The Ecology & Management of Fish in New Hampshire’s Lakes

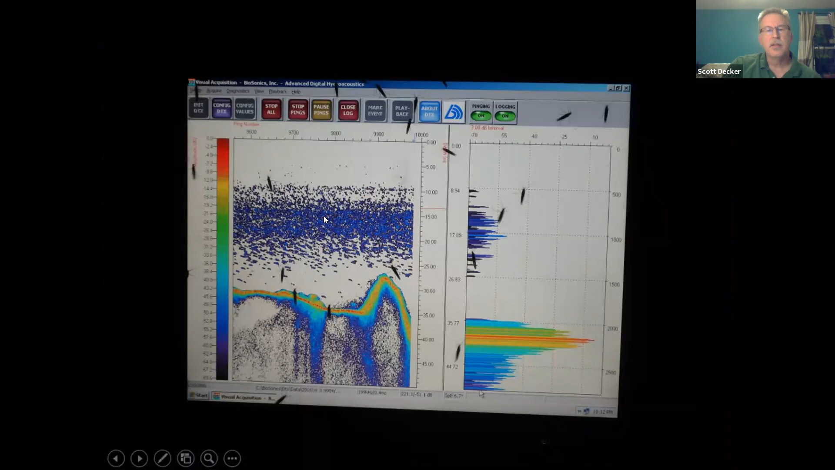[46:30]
And all these little, uh, markings here are, our school is a school's of smelt, uh, throughout the lake that we, that we, uh, observed. And it will get, actually, these are the little black caddis that come off the water and they're attracted to the computer screen. So we're going to get it to brush those away.